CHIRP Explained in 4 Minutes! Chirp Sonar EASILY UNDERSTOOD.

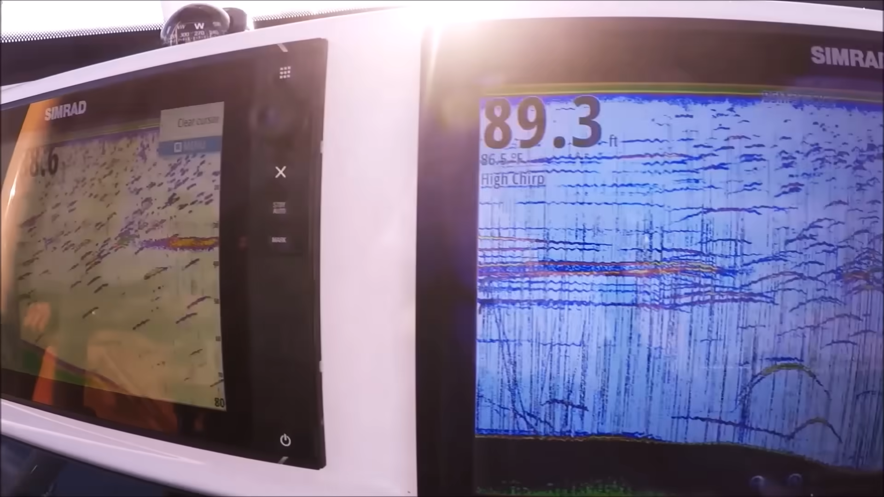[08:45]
On screen: depth 89.3 ft
know this mark here is just above 75 70 feet and
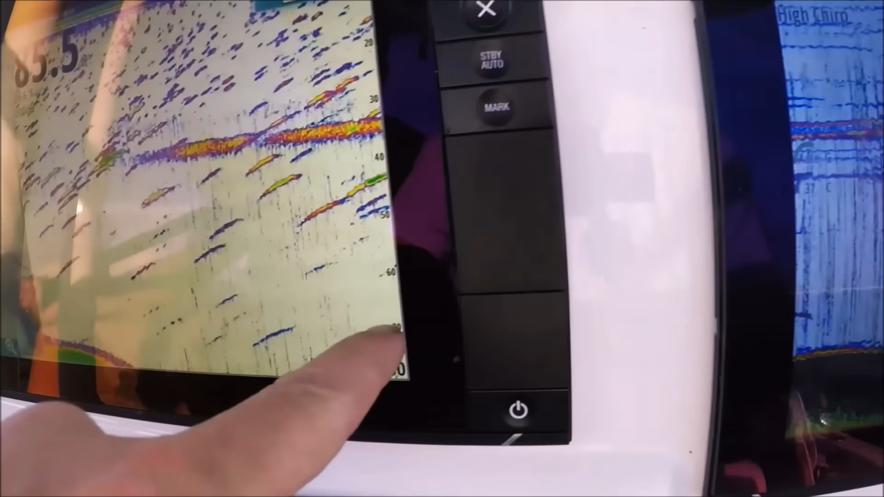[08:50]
look there's nothing there you completely missed that mark that's probably the best mark in on the screen right now yes sir
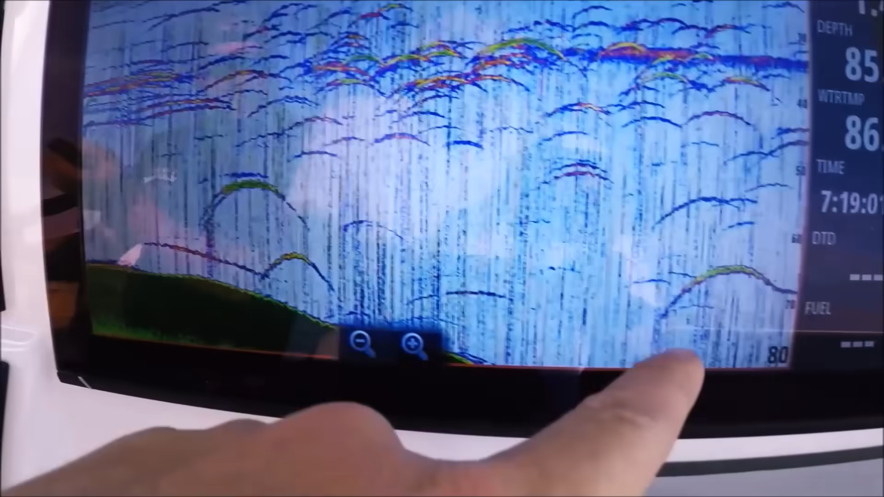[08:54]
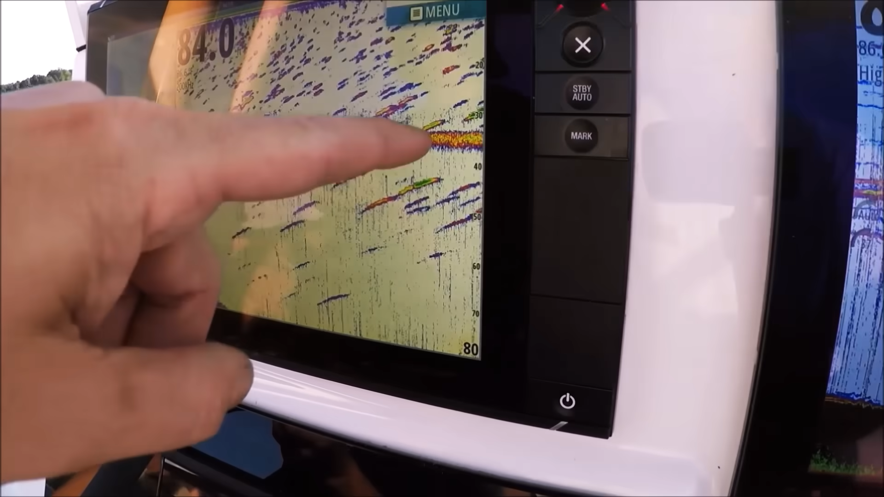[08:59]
you can see our uh thermocline setting up already see that solid band perfect scenario 200
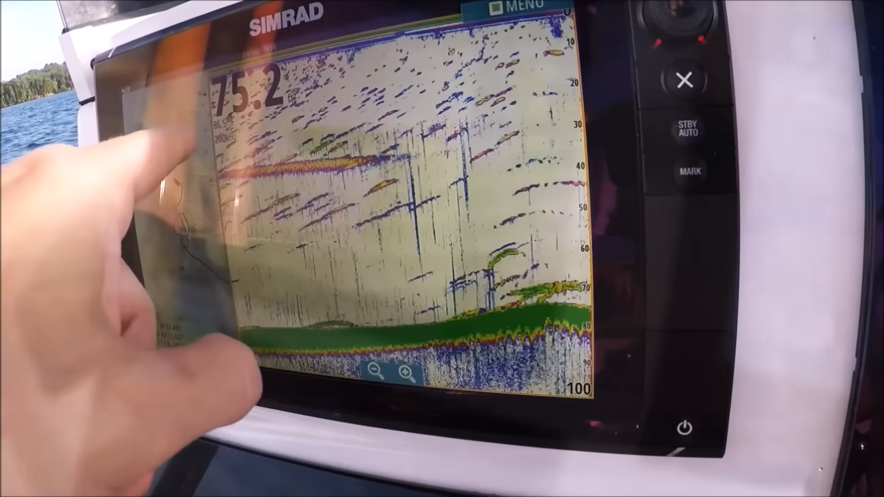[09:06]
kilohertz p66 one two three
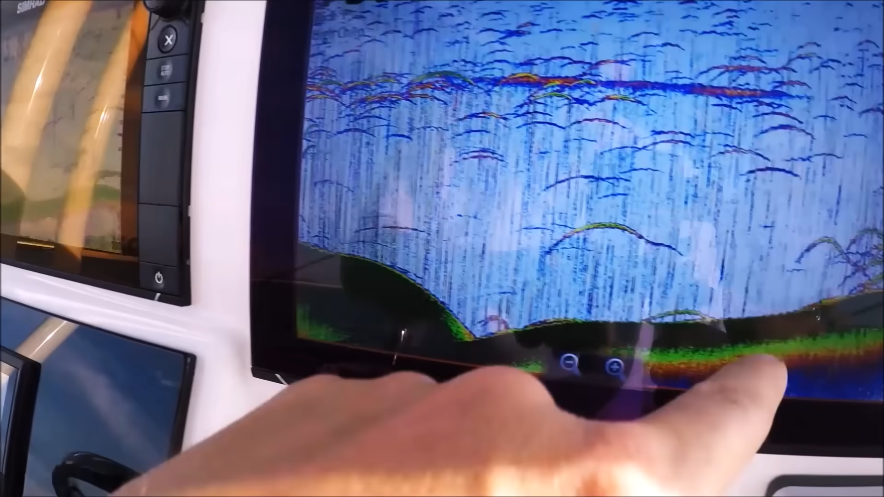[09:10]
look at that stack that is a big step
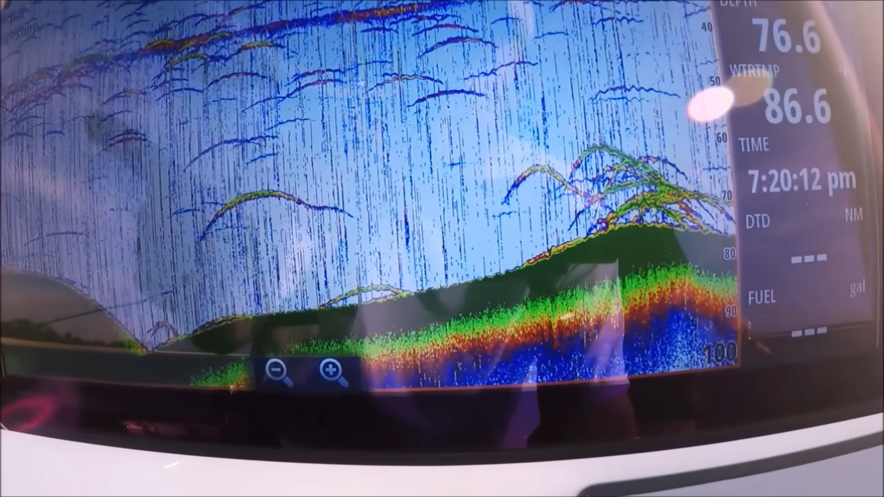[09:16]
now high chirp we on this transducer we have a hundred frequencies
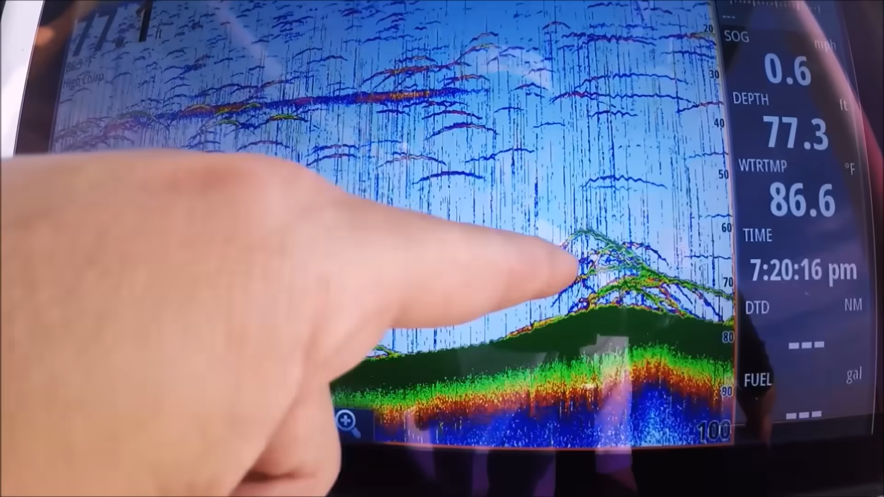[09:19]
On screen: water 86.6°F
and that means target separation or resolution we can count them babies up where
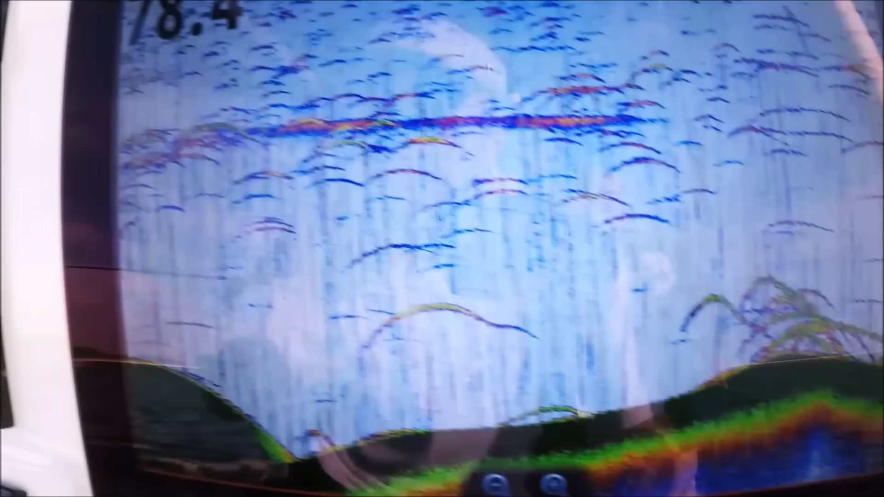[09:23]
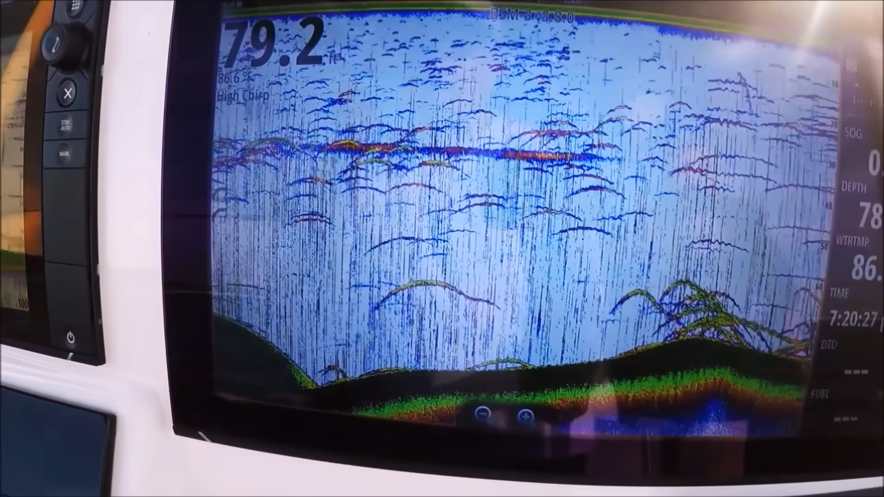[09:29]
and we are set up here we are uh spot locked here so anchor locked
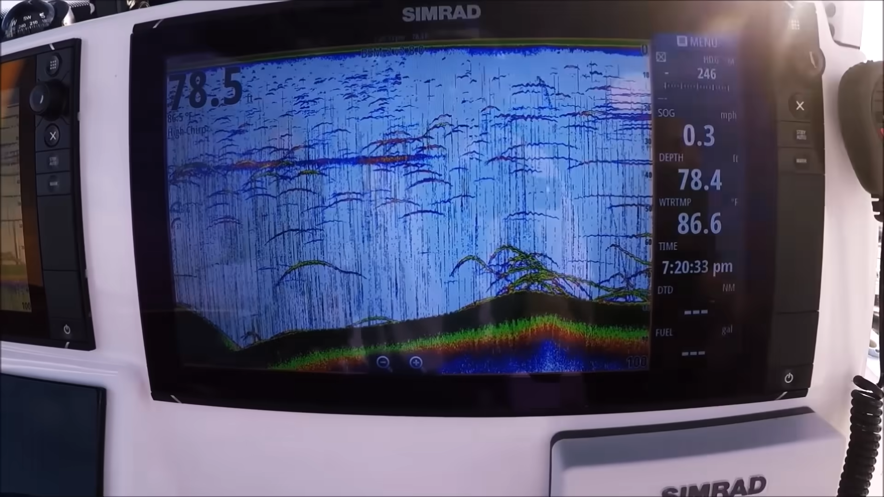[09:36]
On screen: water 86.6°F, speed 0.3 mph
one of these one of my boys here is going to bring one up and show you what they look like in person oh something's
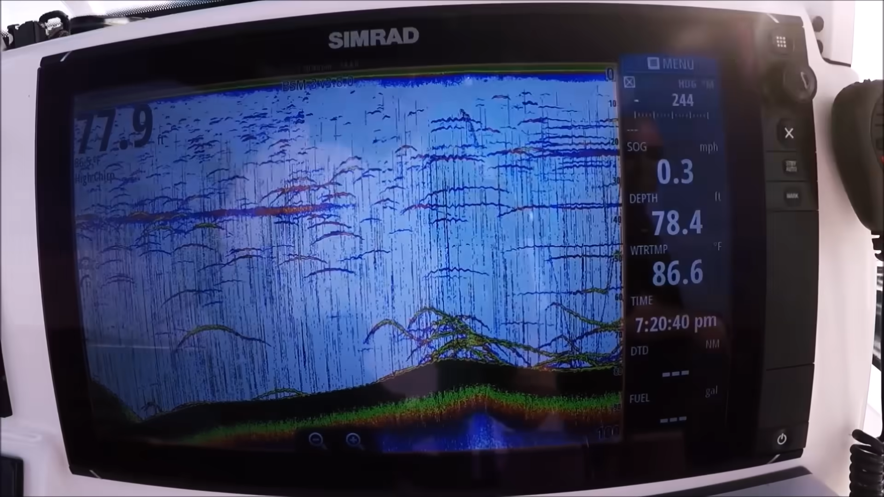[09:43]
On screen: water 86.6°F, speed 0.3 mph
coming up oh is that your spoon no they want to follow it up yeah that was my spoon going up he's on the old one foot